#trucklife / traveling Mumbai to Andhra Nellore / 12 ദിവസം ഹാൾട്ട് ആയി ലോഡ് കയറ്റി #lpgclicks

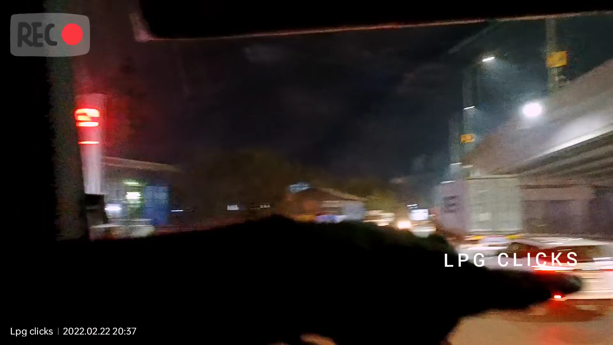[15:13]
പൂനെ ലെഫ്റ്റ് നേരെ കിട്ടോ, അത് അലിബാഗ് പോകുന്ന റൂട്ടാ. അത് ഇവിടെ ഐഷറിന്റെ ഒരു ഷോറൂം ഉണ്ട് കേട്ടോ.
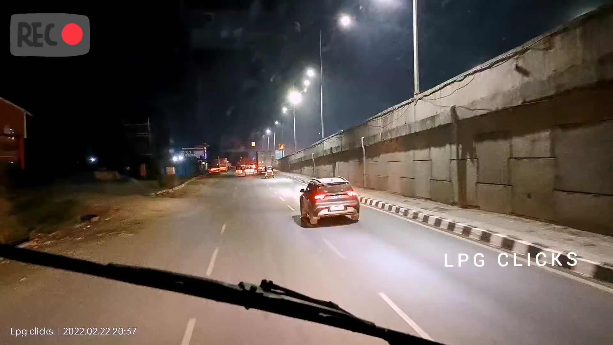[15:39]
കബോളി 33 പൂനെ 111 ബാംഗ്ലൂർ 947.
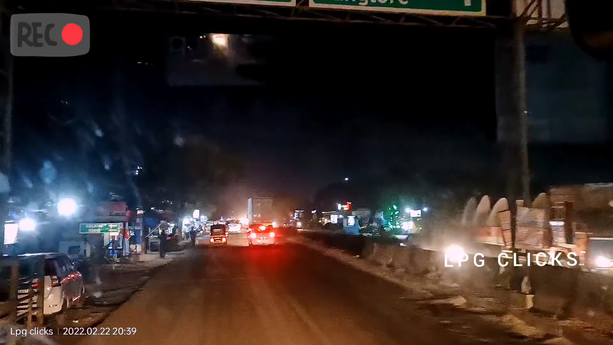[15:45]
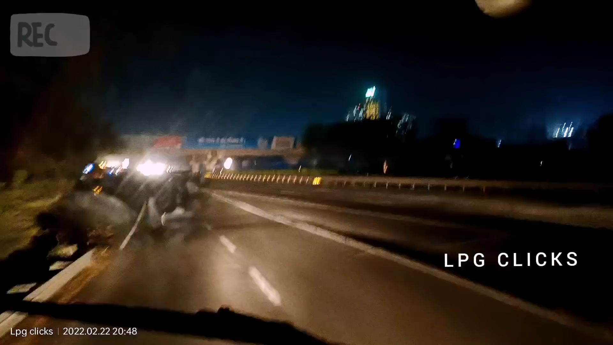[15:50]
അങ്ങനെ നമ്മൾ എക്സ്പ്രസ് വേയിൽ ജോയിൻ ചെയ്തിരിക്കുകയാണ് കേട്ടോ, എക്സ്പ്രസ് വേയിൽ വന്ന് ജോയിൻ ചെയ്തു.